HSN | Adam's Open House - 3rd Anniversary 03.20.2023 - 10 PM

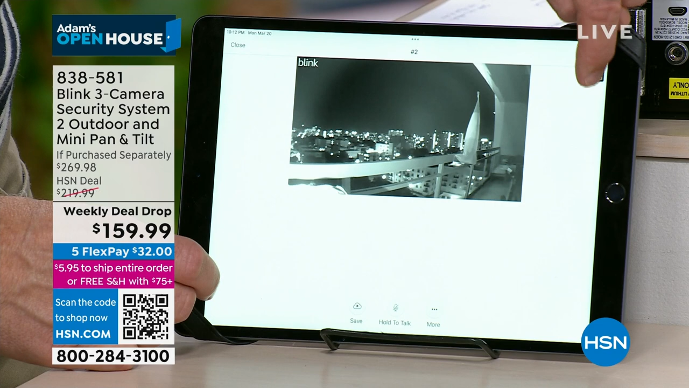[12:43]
We won't do two-way talk inside because, you know, we'll get that that reverb back and forth. But the simplicity, and actually, I'm going to show you that simplicity.
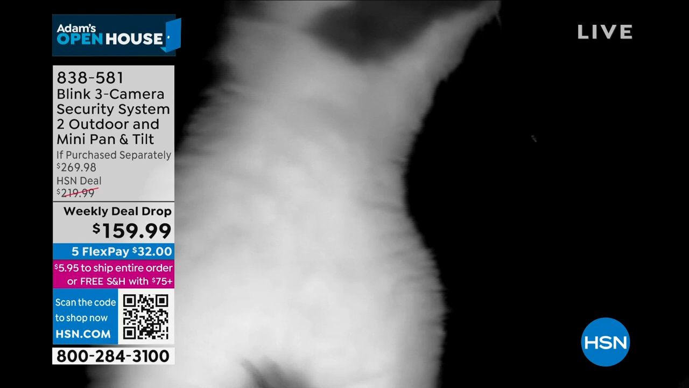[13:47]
And person here at HSN told me, it's a good system, but expect 3 hours of setup and call customer service.
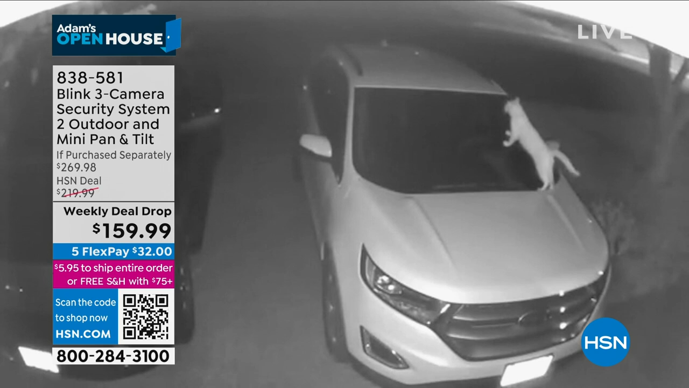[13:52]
I didn't want to do that. Right. I want to be able to move it, because what is putting footprints on my car that I just washed? Yeah. Or my mom likes to put hers on the front porch, because like, who's eating my roses?
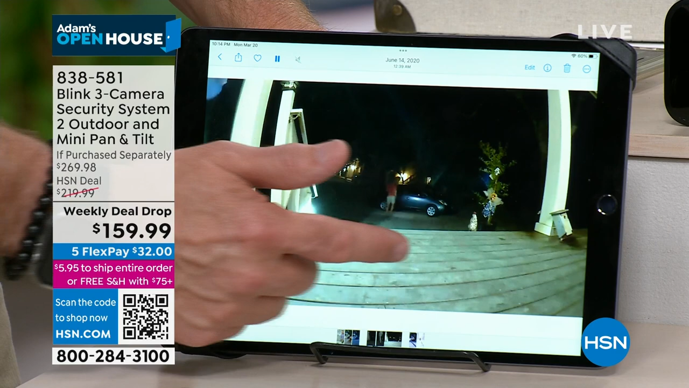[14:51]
It's giving us who's out by the car, all the way out there, so which is awesome and easy and convenient. This was actually a fun one. We had this bird's nest up here. We were able to, because remember, this is wireless, yeah.
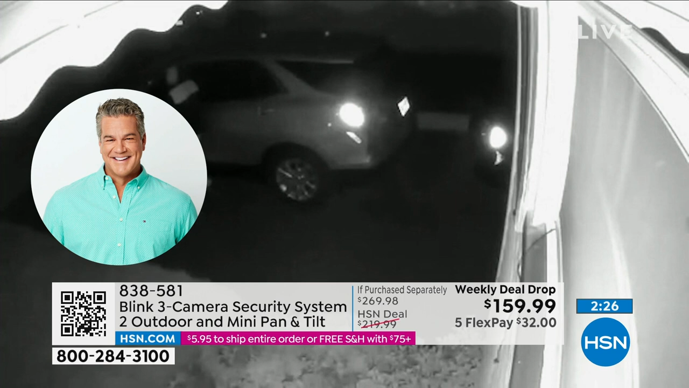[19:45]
Just having cameras alone is, you know,
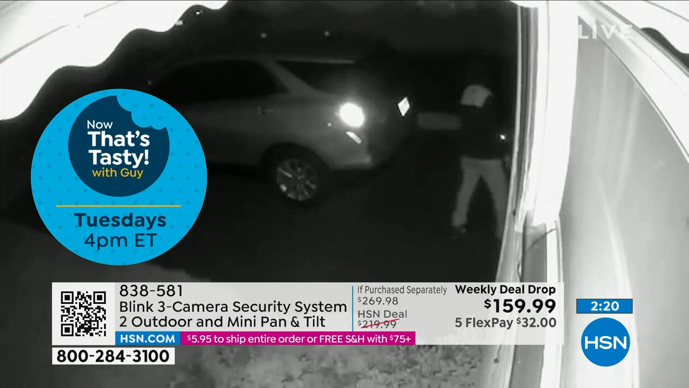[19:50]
I suppose protective because people see them and they think, maybe I won't do anything here. The pan and tilt camera is really, in my opinion, the best of the best of the best because you're able to move it,
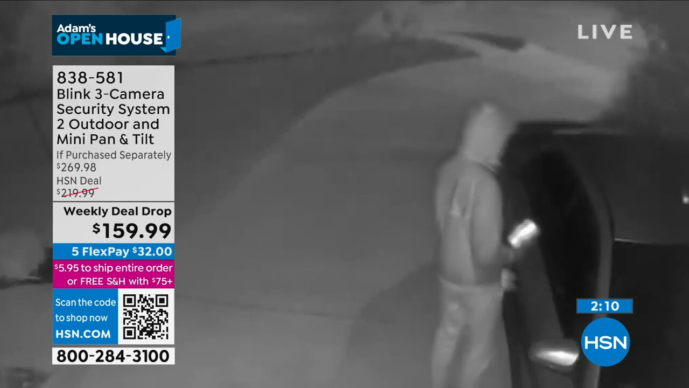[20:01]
turn it, twist it up, down,